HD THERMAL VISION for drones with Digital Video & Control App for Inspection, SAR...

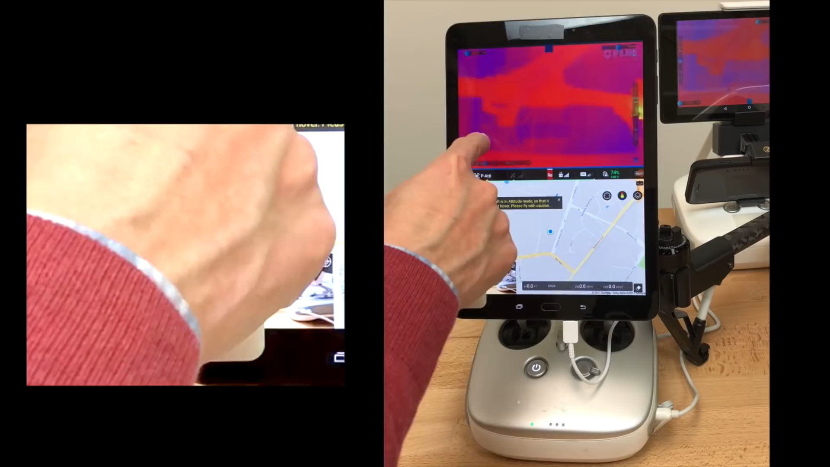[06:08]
Okay, so here is a little time lapse of a live system. The timer shows the elapsed time since the beginning.
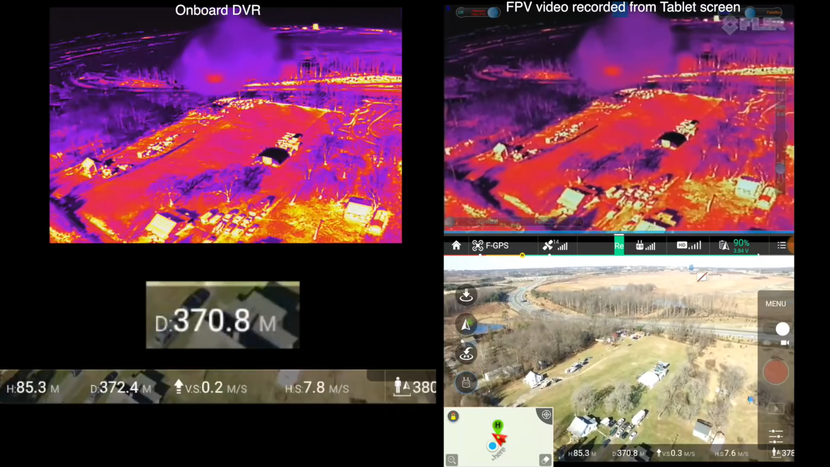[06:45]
So as you can see, the journey of almost 700 meters away throughout the journey,
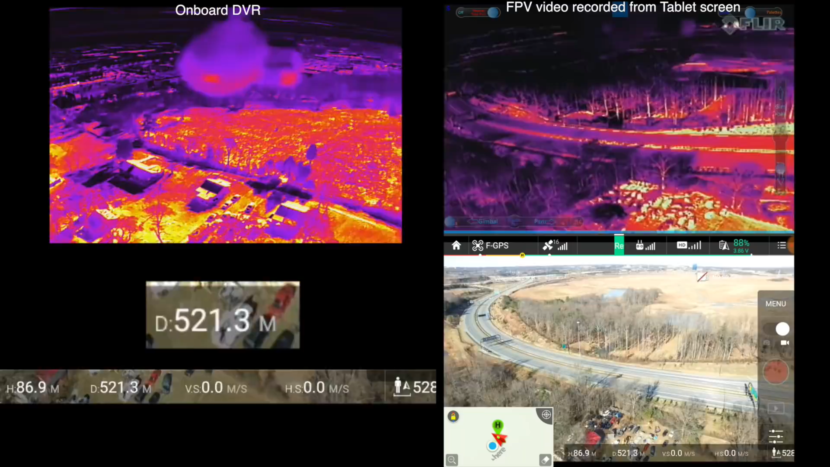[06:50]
all the signals, DJI, the thermal signal, are perfect.
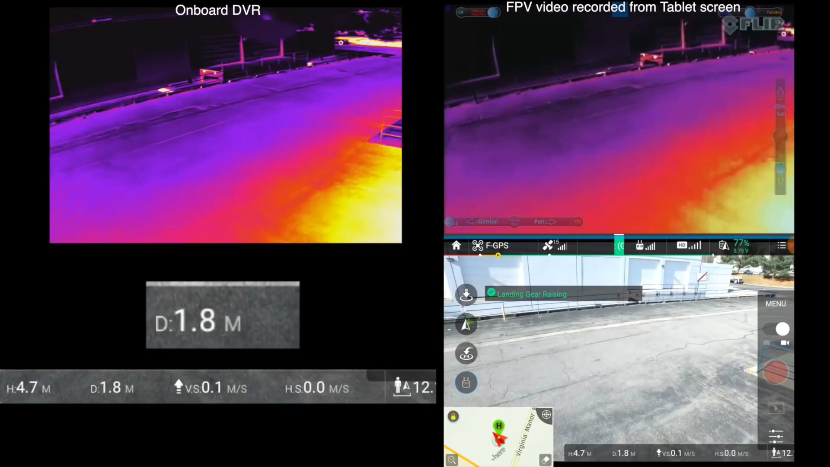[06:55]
So nothing happening back and forth.
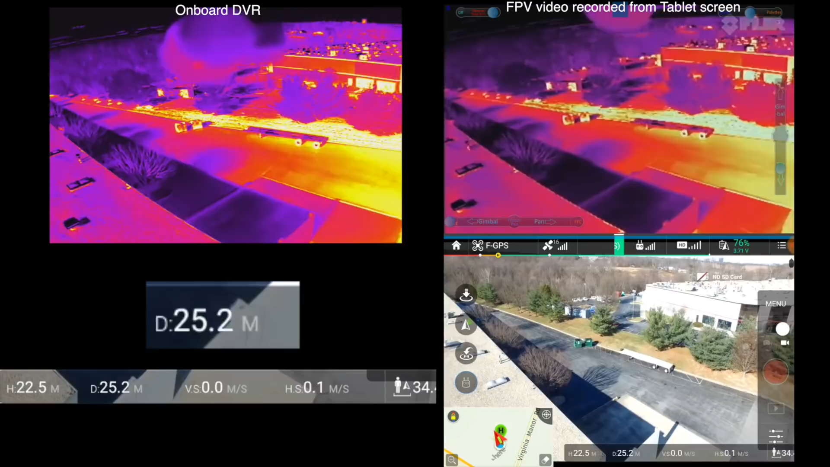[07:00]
The only thing that you see, like, it looks like some kind of delaying there.
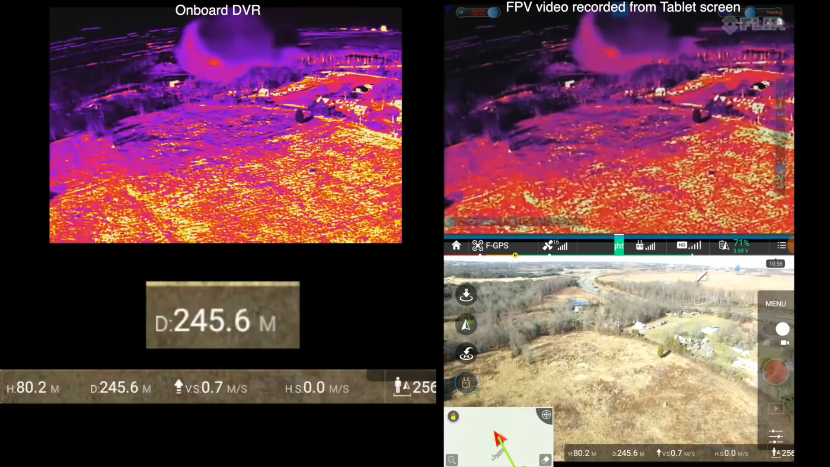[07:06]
It's not delaying, actually, it's just the
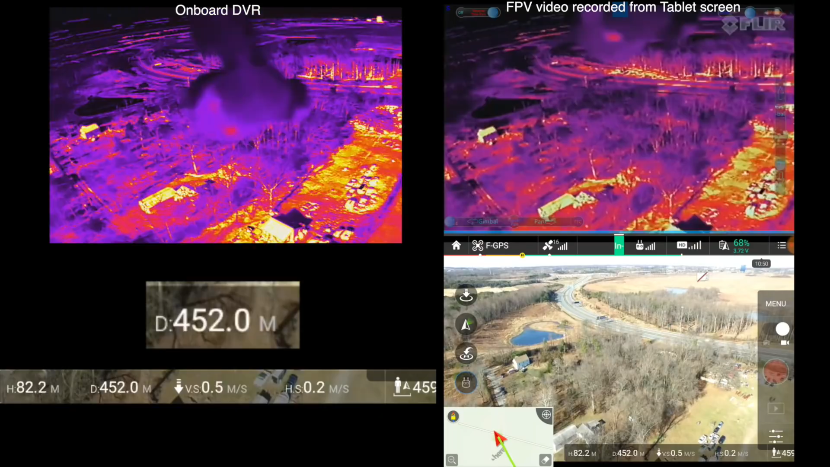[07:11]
resetting of the FlipView Pro camera itself. Normally, it does FFC. So whenever it does that, automatically,
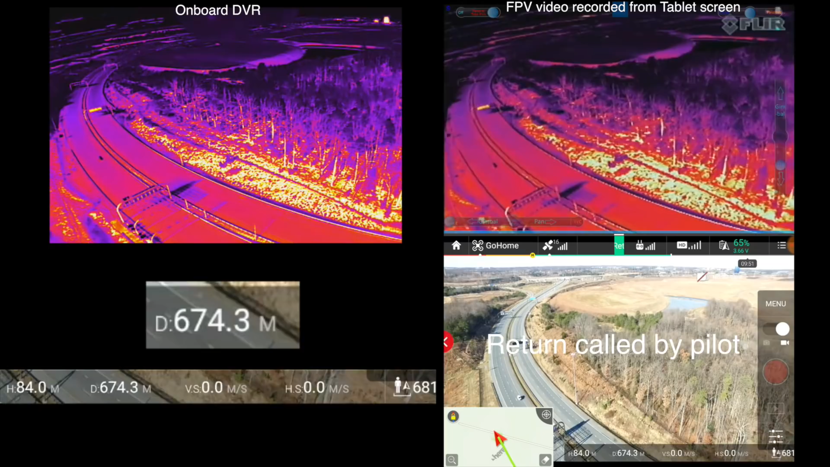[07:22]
it will slow down the video just a split second.
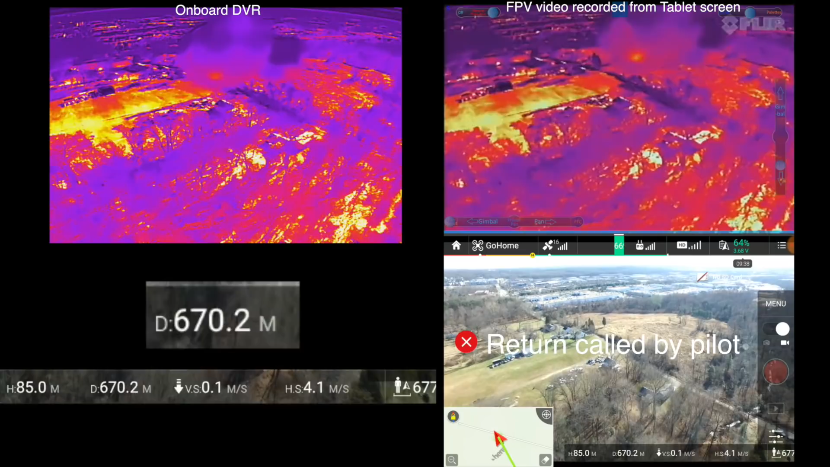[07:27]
So it's not that anything to do with the video download system itself.
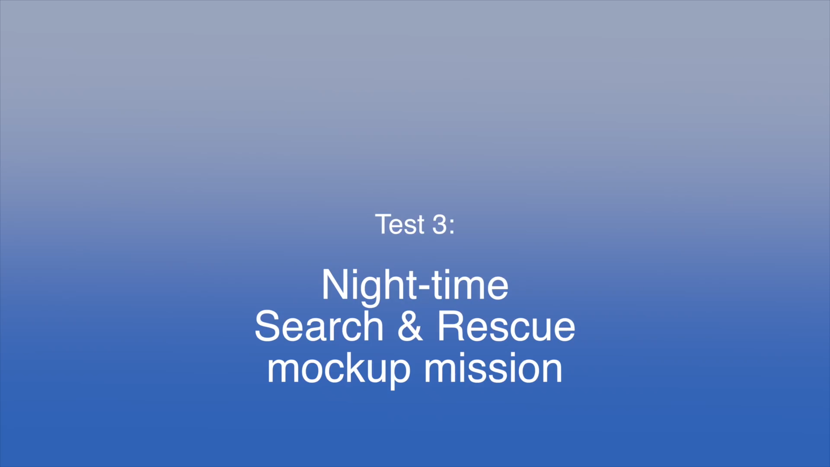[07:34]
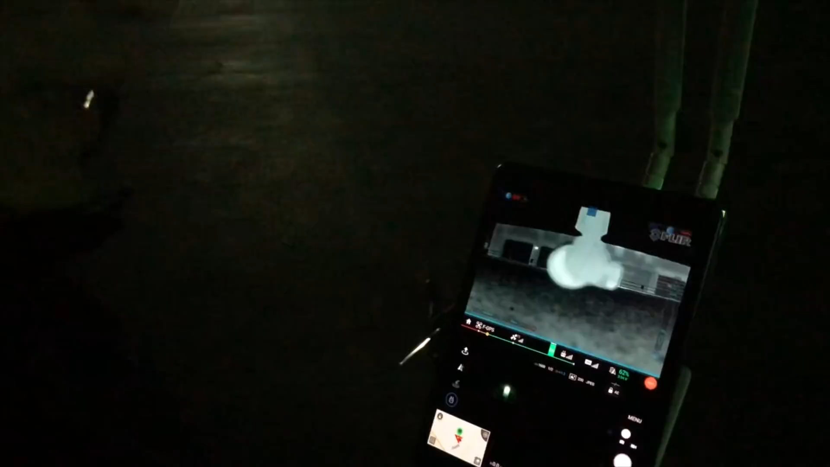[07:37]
Okay, so it's nighttime right now. You can see everything is dark.
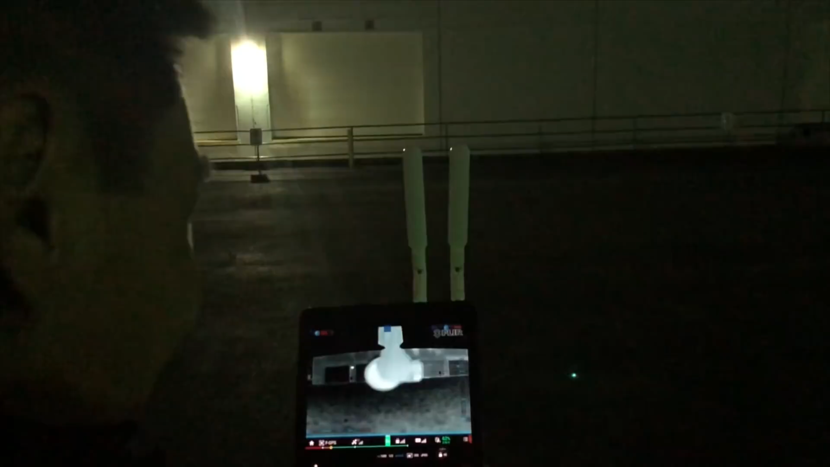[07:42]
The DJI camera here doesn't pick up anything except the light over there. But the thermal camera picks up signal normally. So we're going to change the color palette and see what's the best.
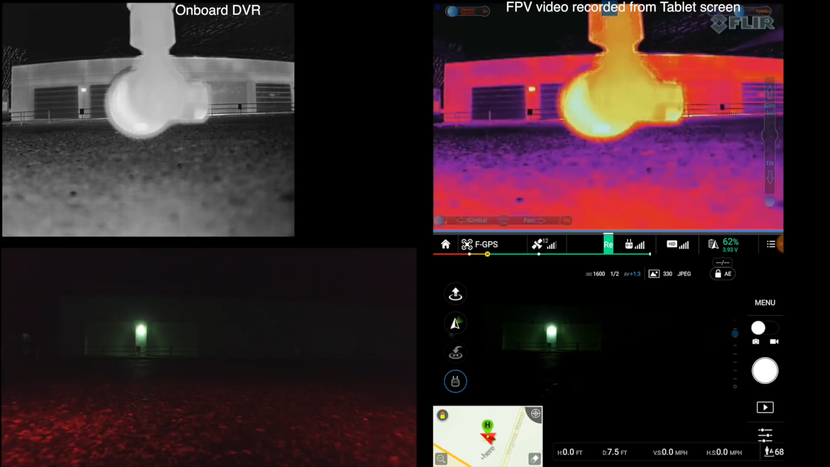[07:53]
And we're going to look for Eric, who's hiding behind the trees over there. And this is Dennis Inspire.
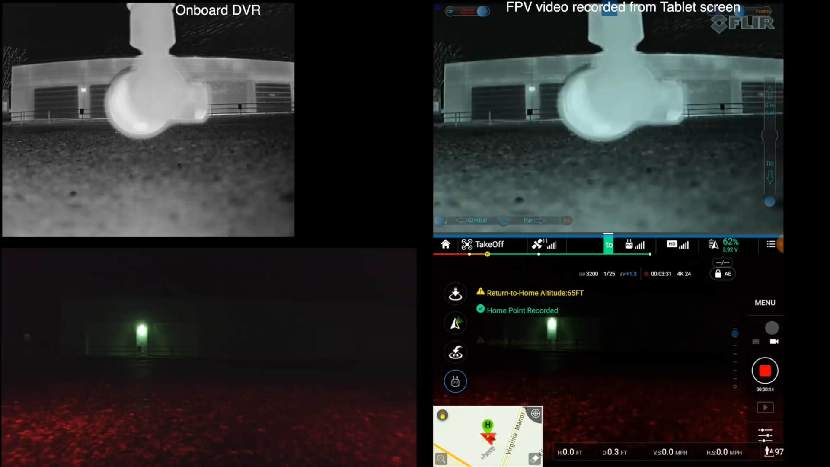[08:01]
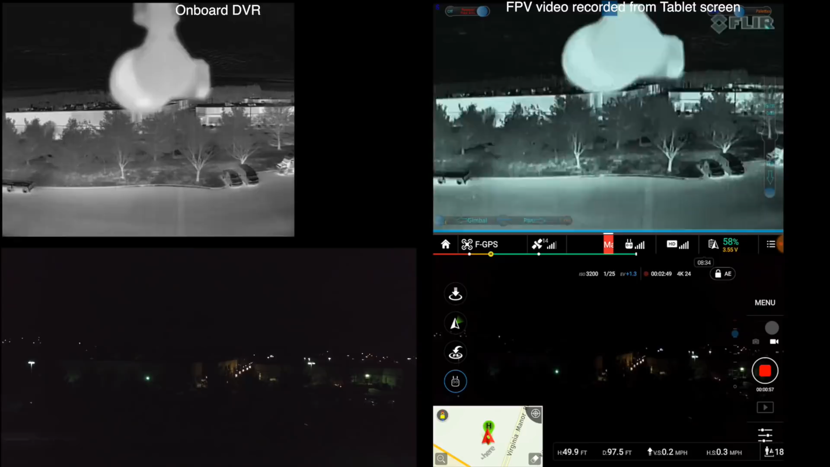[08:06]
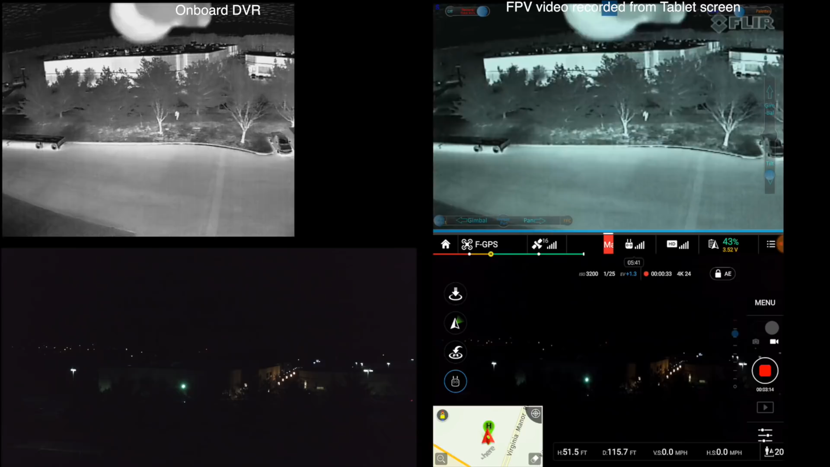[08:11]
Okay, so right now, definitely somebody is walking.